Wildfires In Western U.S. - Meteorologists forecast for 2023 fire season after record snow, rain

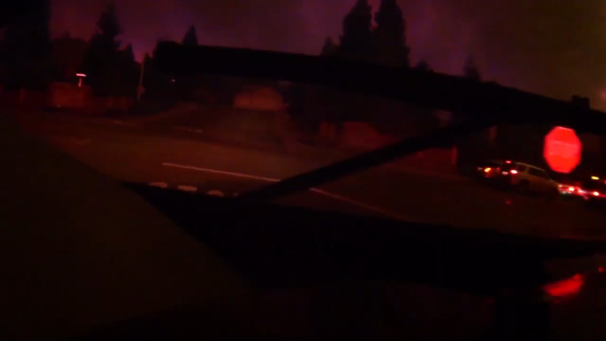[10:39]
But those are those little low foothills or in the valley where we typically don't get those big fires. The higher elevations where you get those, the big fires like the Creek Fire right here, the Camp Fire in Northern California,